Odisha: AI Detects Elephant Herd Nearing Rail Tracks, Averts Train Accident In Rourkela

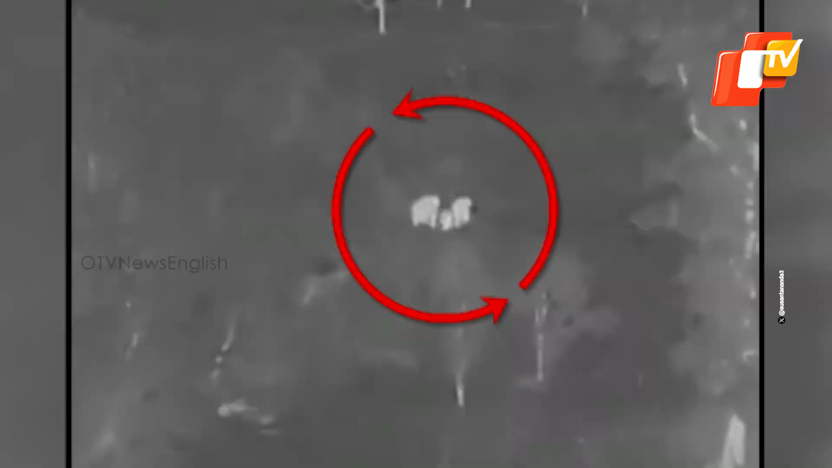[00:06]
In a significant leave for wildlife protection in Odessa, an elephant herd narrowly escaped an impending train collision in the Raurkela Forest Division of Sundarkar district
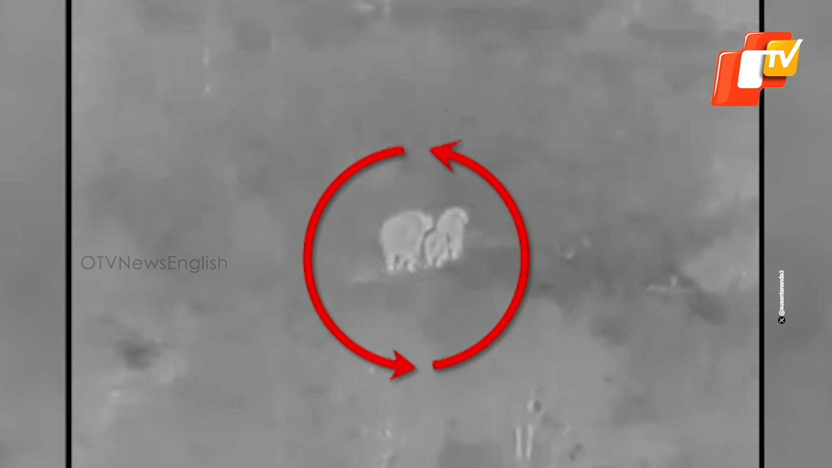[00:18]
due to the involvement of artificial intelligence technology.
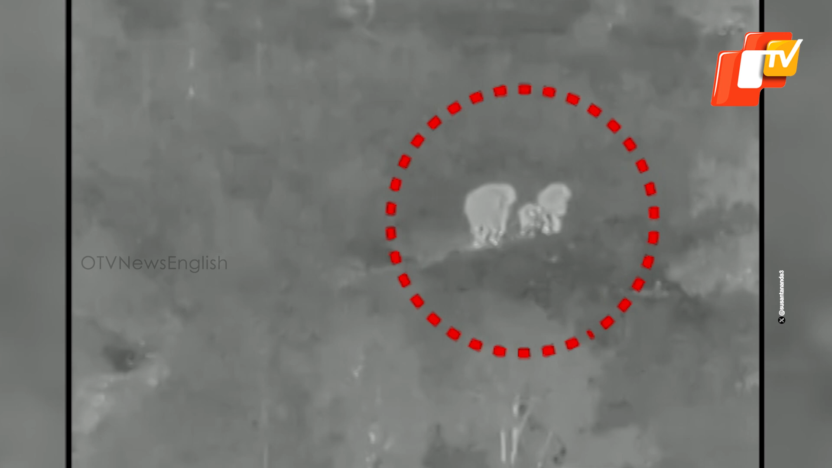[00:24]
According to sources, the herd, consisting of two adult elephants and a calf,
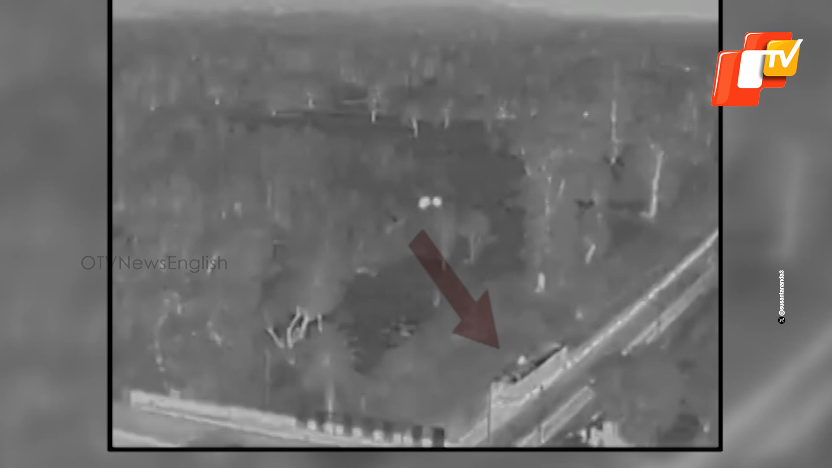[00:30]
was detected by the strategically placed AI cameras as they ventured across a railway track.
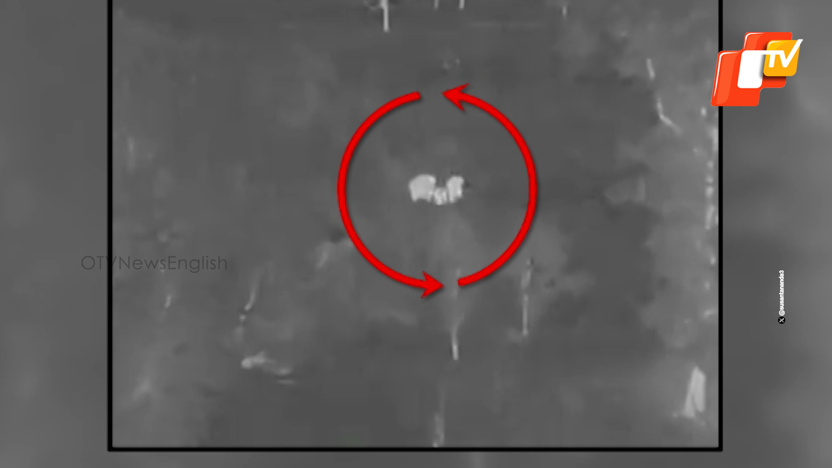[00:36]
Upon detection,